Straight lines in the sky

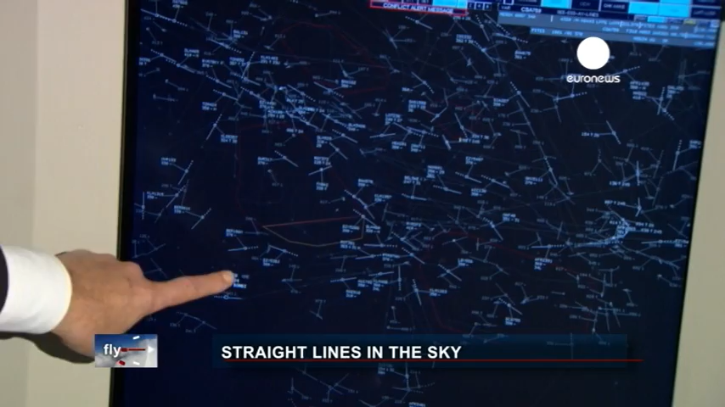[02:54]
We've managed to realign this route so it's virtually a straight line to Paris.